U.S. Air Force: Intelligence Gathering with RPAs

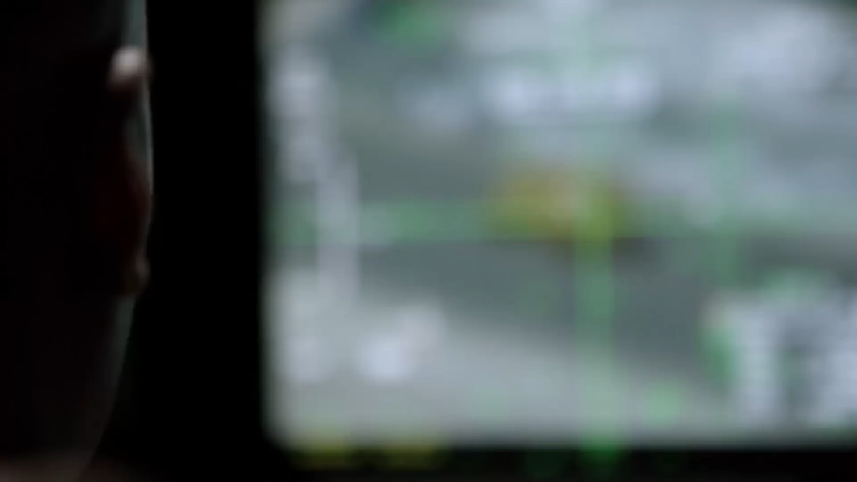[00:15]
we have weapons that can support suppressing the enemy forces.
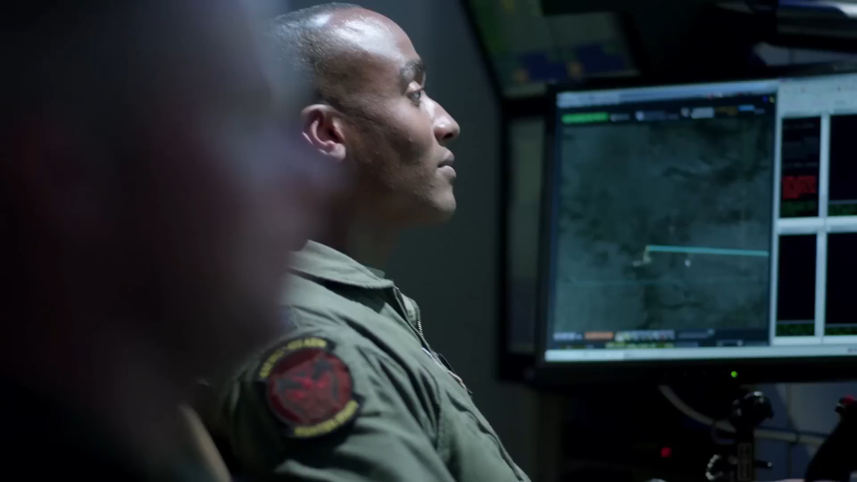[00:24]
So the pilot will sit on the left side, the sensor operator will sit on the right side, and they work together to execute the mission.
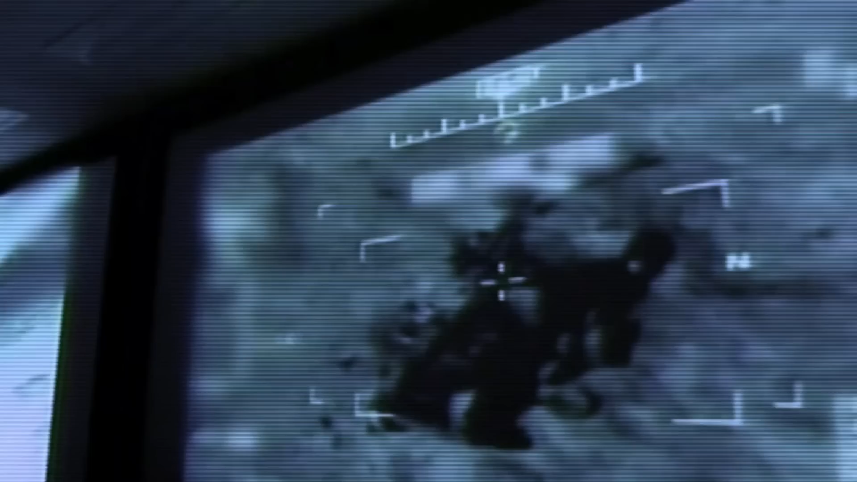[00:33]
The pilot obviously is controlling the aircraft and the movement of the aircraft, whereas the sensor is controlling the sensor ball and actually moving that to look at different things, zoom in, zoom out.